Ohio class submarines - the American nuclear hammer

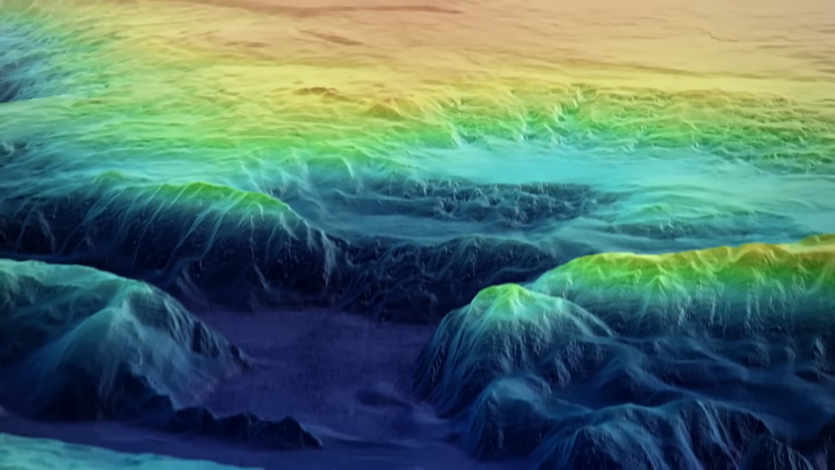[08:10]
The boats can create hydrographic maps and exchange data with other ships in the fleet.